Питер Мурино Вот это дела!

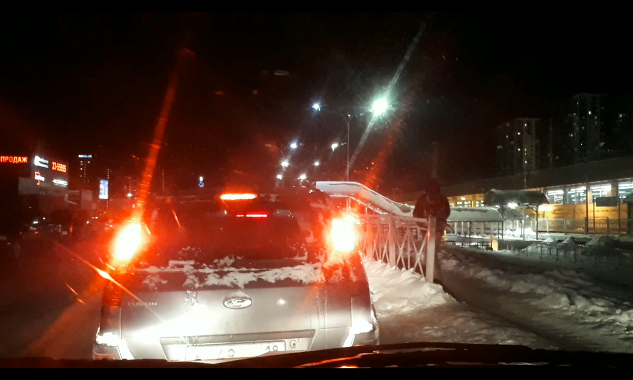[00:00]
Едем в Мурино, ребят, вот справа метро Мурино, и мы свернули из Петербурга. Здесь, конечно, уже и дорога есть, скат, и дополнительная, и... Самое интересное, старая дорога на навигаторе уже не отмечается. Мы поехали по старой дороге по привычке, уже знаем же, много раз здесь были. Нет, нас все возвращают и возвращают на новую дорогу, но мы так и доехали по старой дороге. Вот офис продаж сразу, петербургская недвижимость слева,
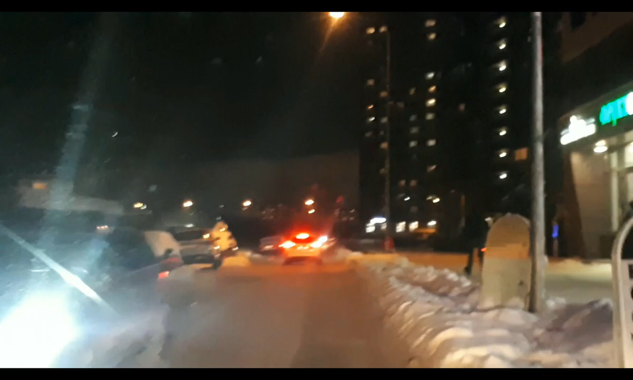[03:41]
Мы ездили с вами по Петербургу, ехали сегодня. И ничего, нормально. А здесь, видите, как скользко.
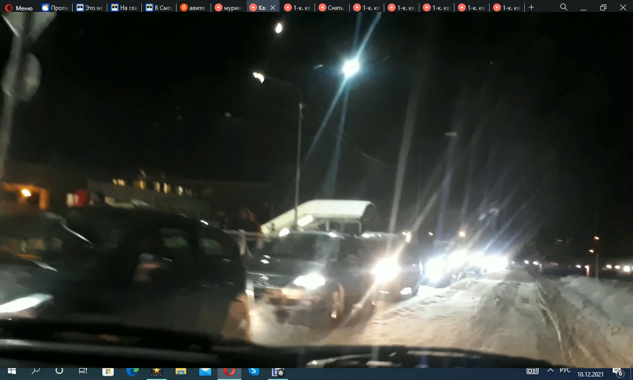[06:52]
Вот идут в темноте. Много, много, много людей. Действительно. В этот раз мне показалось, что очень густо заселен район.